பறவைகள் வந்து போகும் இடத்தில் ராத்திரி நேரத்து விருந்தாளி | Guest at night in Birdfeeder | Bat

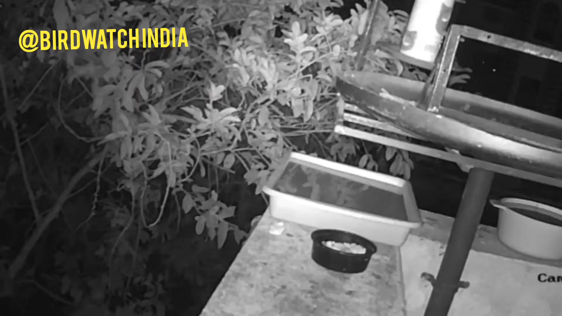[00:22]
ஊர்வன, நடப்பன, பறப்பனன்னு மூன்று வகையான உயிரினங்கள் வந்திருந்தது. வித்தியாசமான இந்த நைட் விஷன் காணொளிய இப்ப பார்க்கலாமா?